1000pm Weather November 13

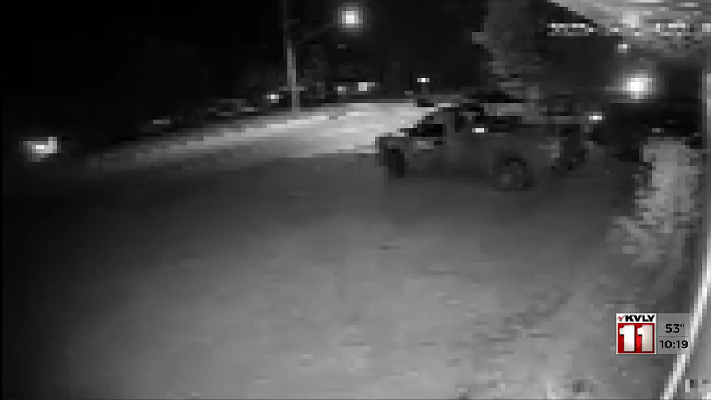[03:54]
You hear the, see the flash, then hear that boom. That's out of near Bemidji here. County emergency officials say they got multiple reports like this of a flash followed by a loud explosion. They don't know what caused it. They're still investigating. They have speculated it could have been a meteor, but we don't know that.